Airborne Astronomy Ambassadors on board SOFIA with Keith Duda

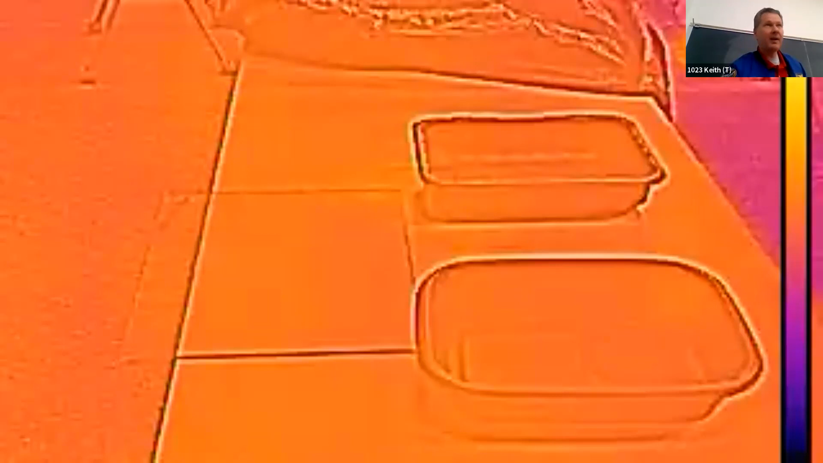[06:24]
So you are looking at what's in front of the table here. It's a couple of plastic pieces. There's a pane of glass.
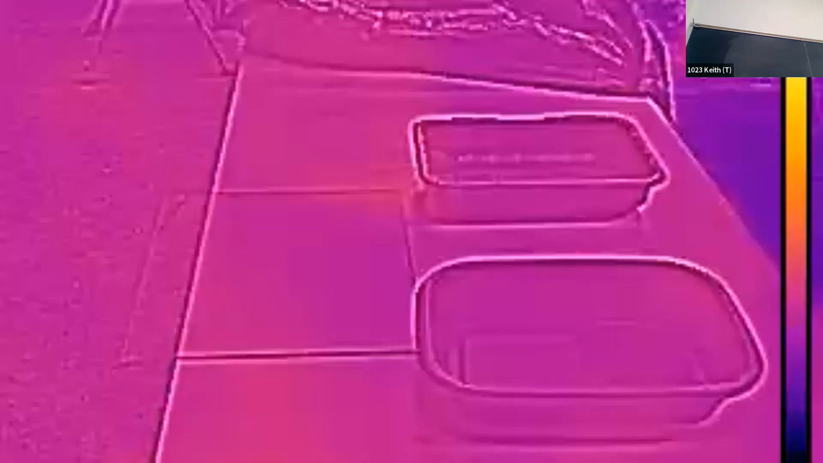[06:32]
And I'm going to take some, and you can probably see me.
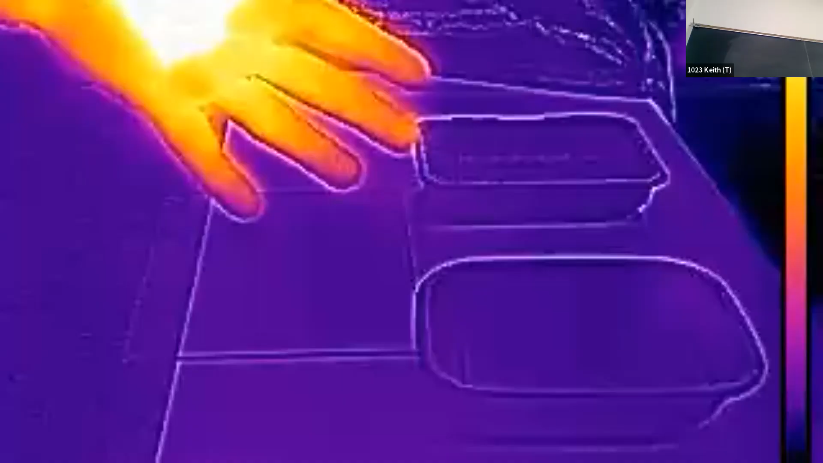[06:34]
There you go. So I clearly look a lot different in the surroundings. Now, am I orange? Nah. But the computer or the camera has decided to make something that's hotter like me.
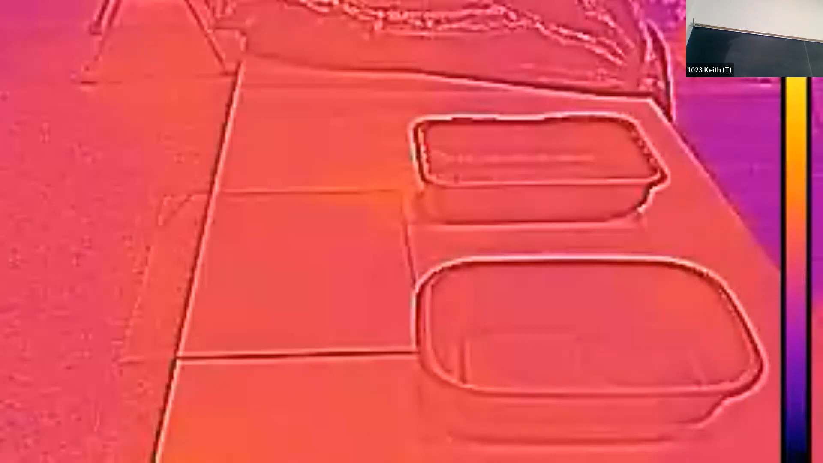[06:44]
Make it, I guess, whitish, yellowish, orange. Things that are cool happen to look darker colors like...
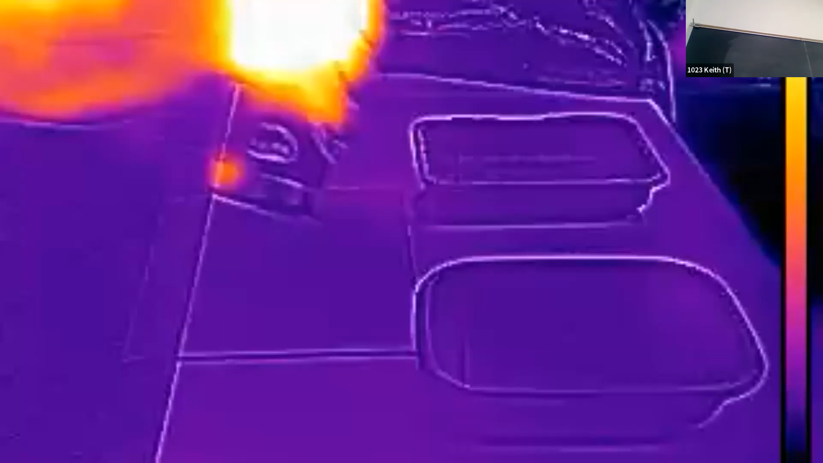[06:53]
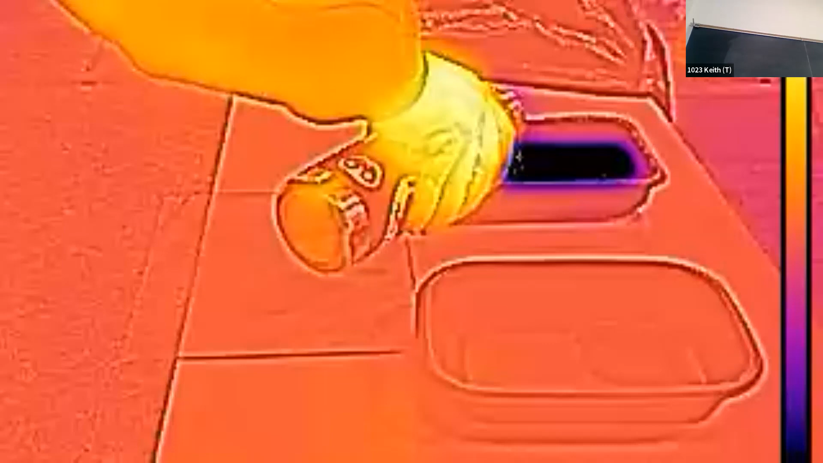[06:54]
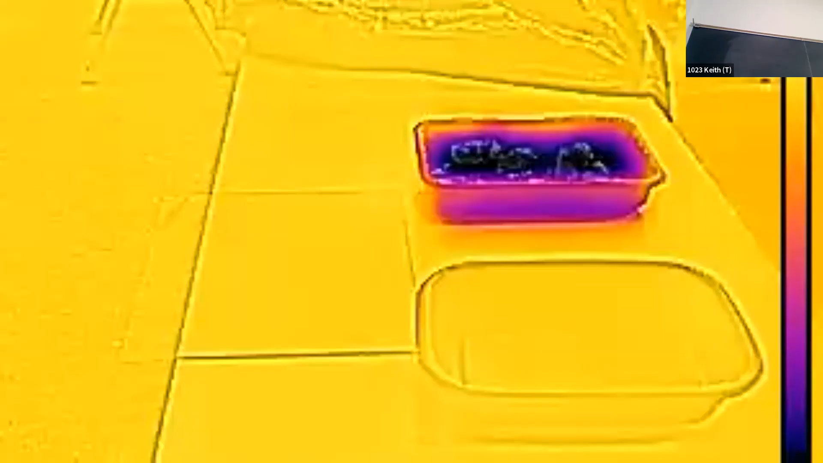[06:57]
So even though it's plain old water, it looks clearly like a different color.
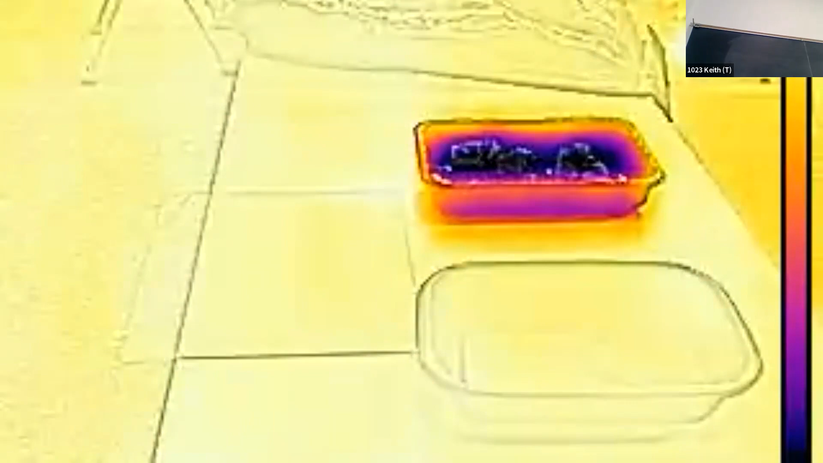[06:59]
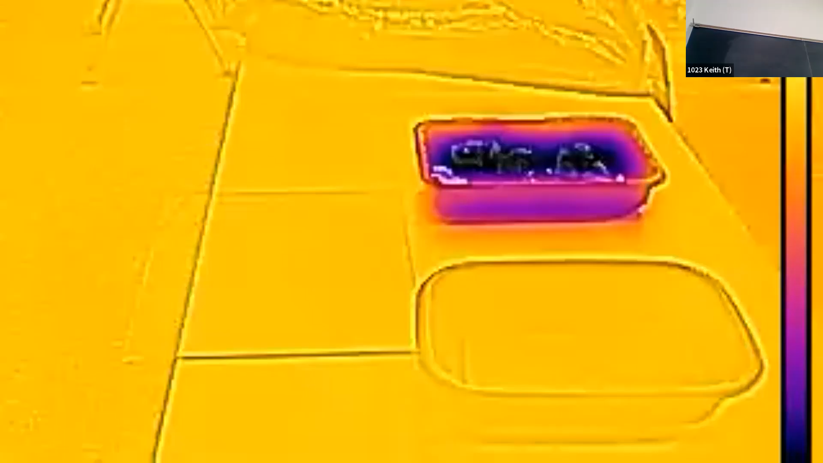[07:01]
You can even take ice cubes and do things like...
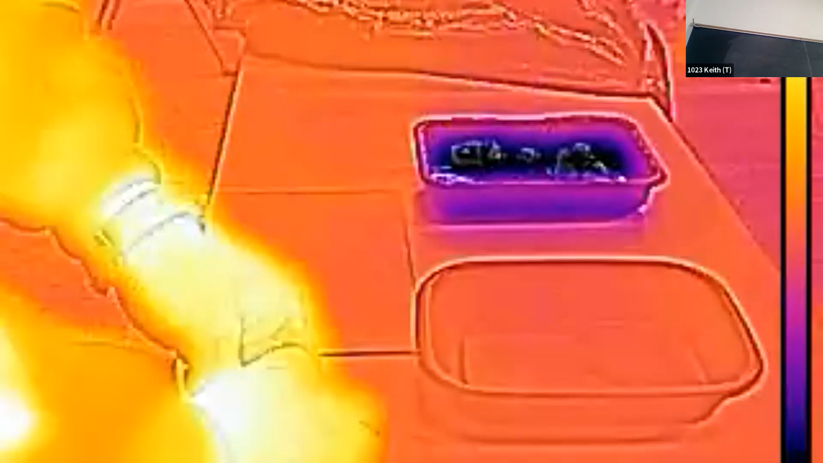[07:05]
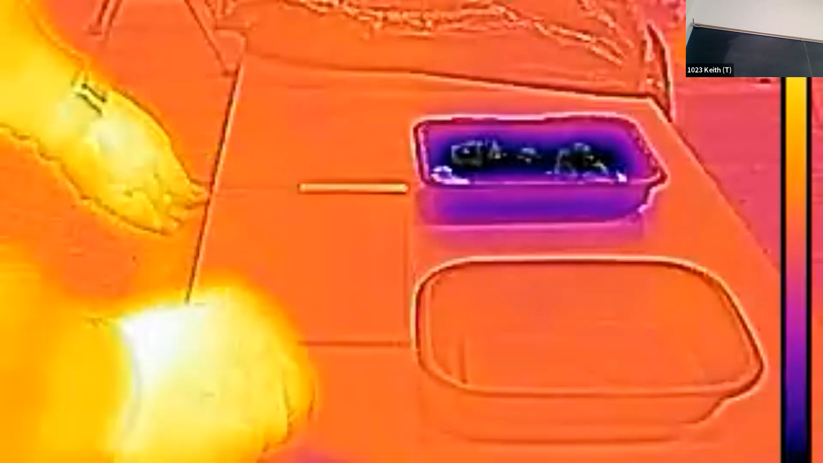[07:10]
Yeah, you can even break on the countertop with the ice cube.
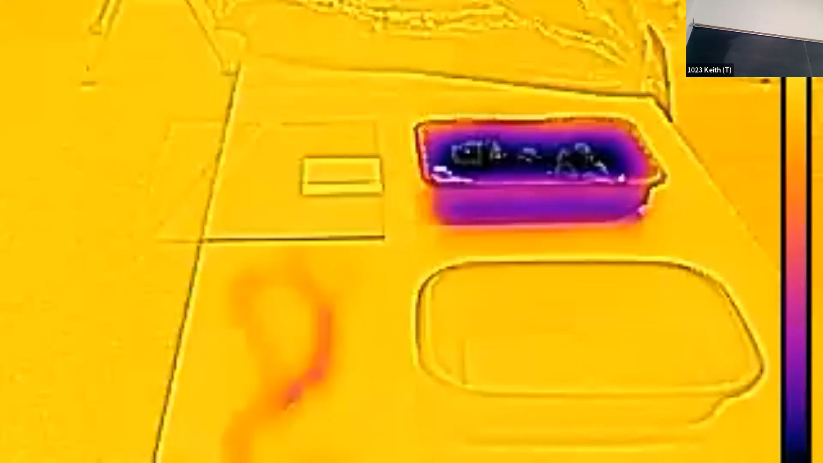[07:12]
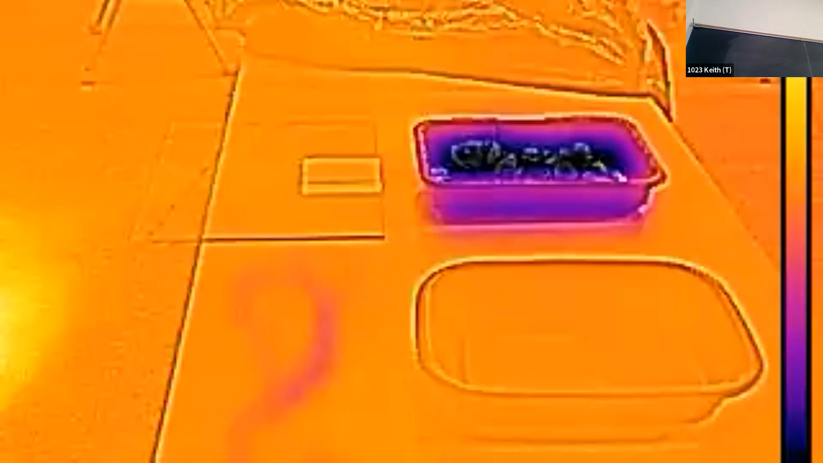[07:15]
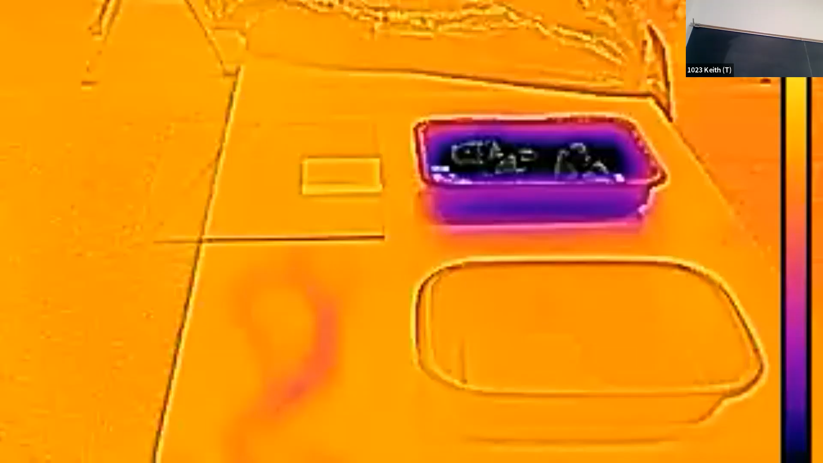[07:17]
On the other hand, this is supposed to be hot water that I brought from home.
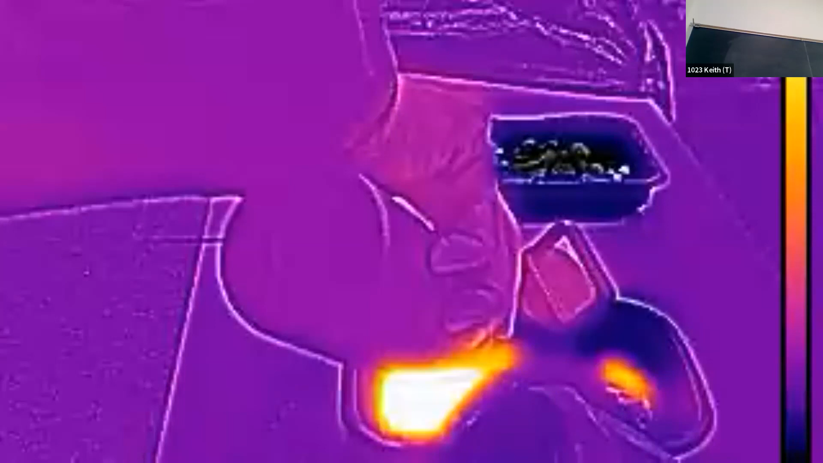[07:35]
So we can clearly see the difference in temperatures. So we've got this camera that we can see all this interesting stuff. Now, a lot of times there's things that you really wouldn't expect. I think people are used to this because they see pictures of like... This is a technology that military helicopters and soldiers use to see at night.
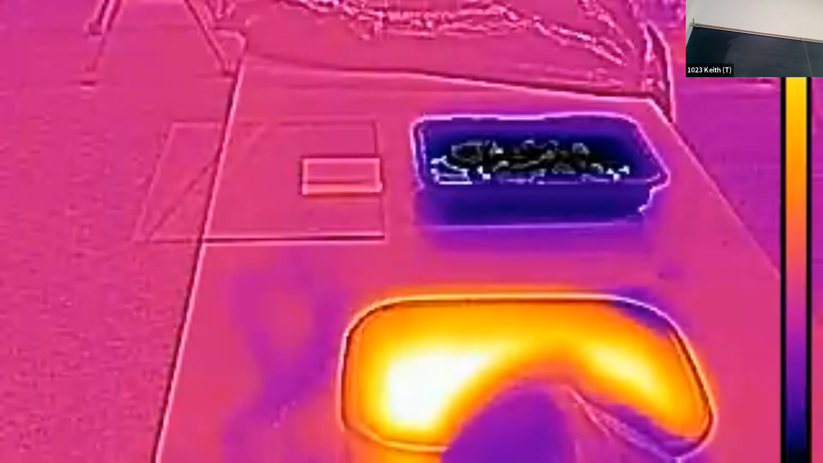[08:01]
Not even like regular night vision, but this is the equivalent of the thermal night vision.
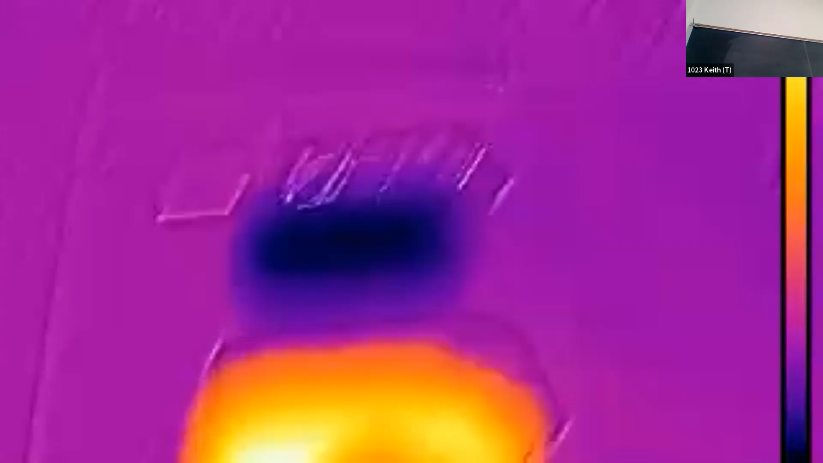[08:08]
And I'm hoping I can take this, show you where I was standing.
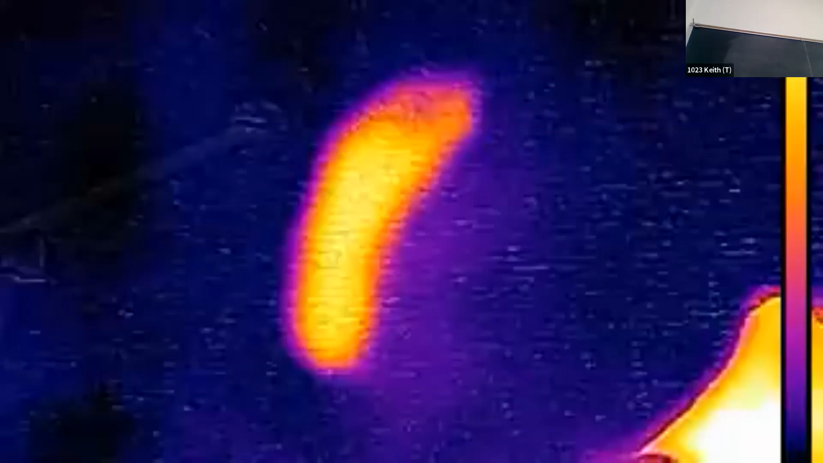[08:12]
And those are not my feet, those are my footprints.
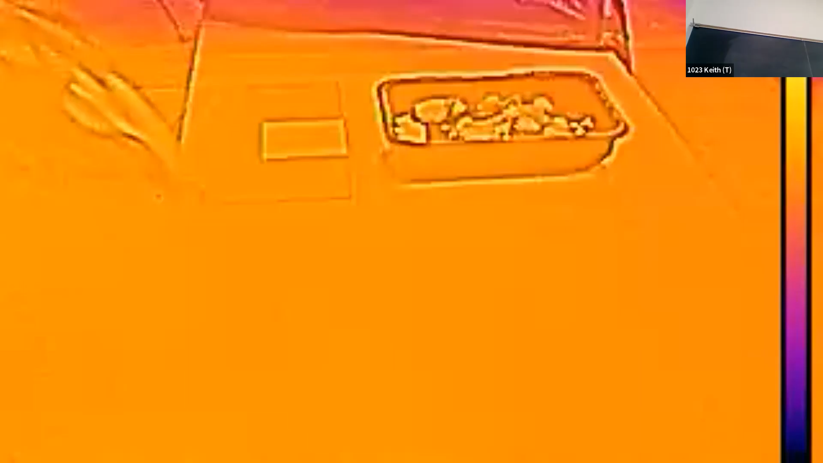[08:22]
So I'm going to tilt this a little bit.
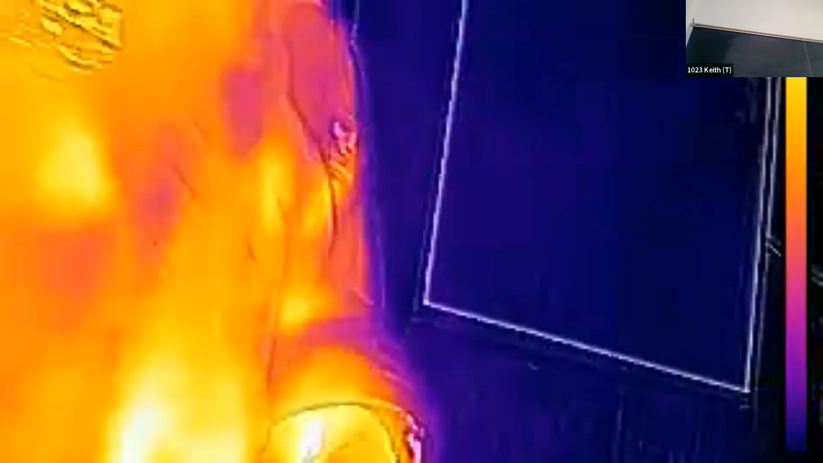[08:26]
Is this how the web tells folks these things? This is a super crude version.